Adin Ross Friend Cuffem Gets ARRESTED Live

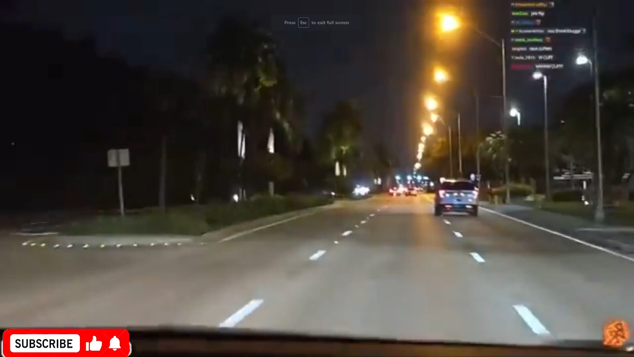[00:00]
He's gone. Wait, who are they going to pull over? The nigga on the right or the left? Because they're both racing. Oh, here we go. So they're definitely going to pull over. Oh, GG's. Fucking idiot. And they got weed.
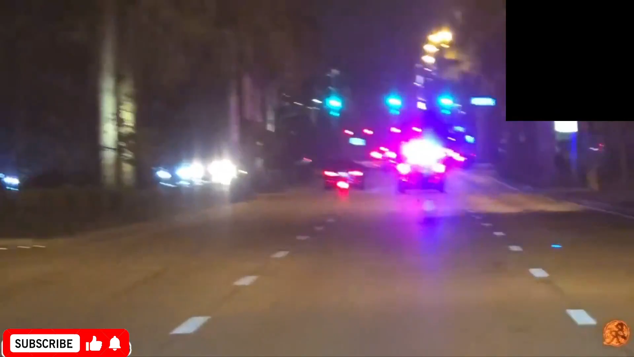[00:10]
No, they don't. Yes, he does. They do. Oh my god, Cuffem didn't get pulled over. Wait, they're both getting pulled over, I think. They are? Yeah. No. Cuffem, make a right and just go. Wait. Oh my god. If I'm Cuffem, I'm out. I'm out. The guy have a call. Bro, Cuffem, make a right, nigga. Oh my god. He has his gun on his hip, too. Yo. We ain't got to pull his gun, bro. That's ridiculous.
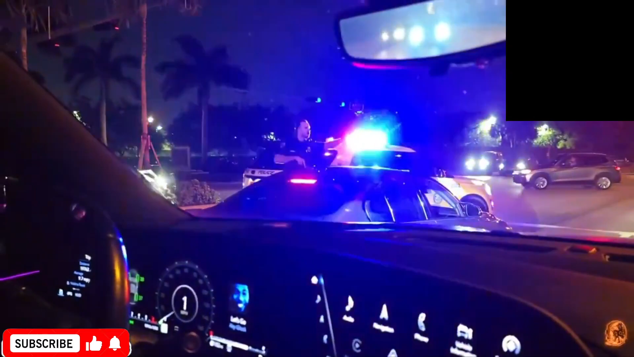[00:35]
Yeah, they're saying tell him to put his hands on the steering wheel. Cuffem, put your hands on the steering wheel.
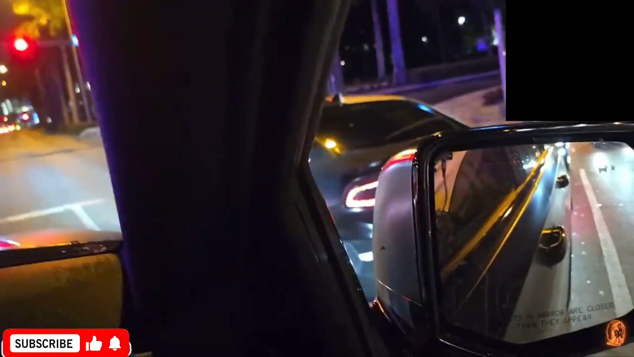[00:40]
Turn it off. He has his gun out, bro. Come on, bro. You.